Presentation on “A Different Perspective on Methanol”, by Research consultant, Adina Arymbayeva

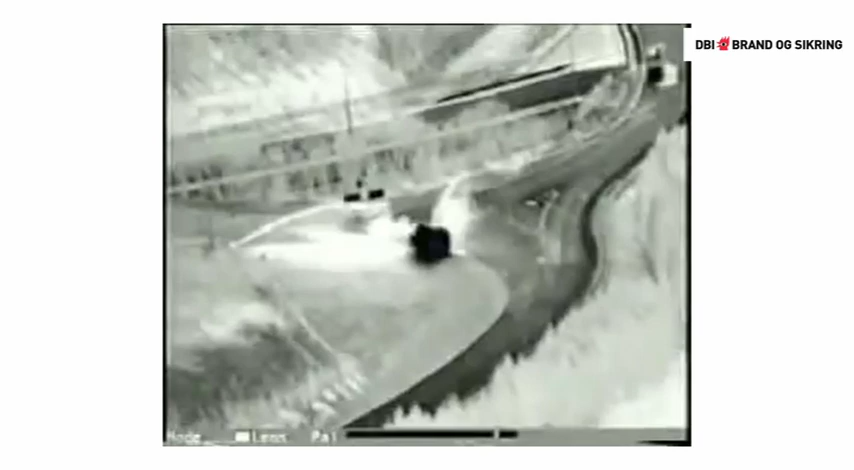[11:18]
They also use the camera's sophisticated computer imaging to analyze the temperature in different parts of the tanker, so that water could be directed on the section most likely to explode.
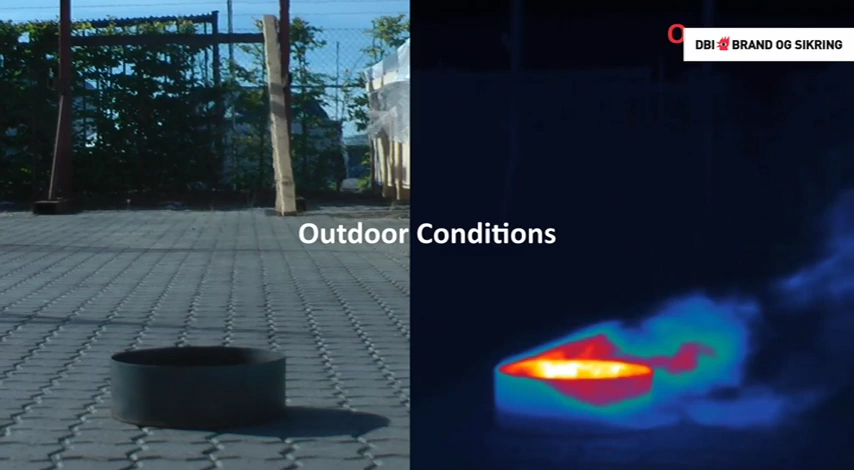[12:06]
And then here, we have methanol burning.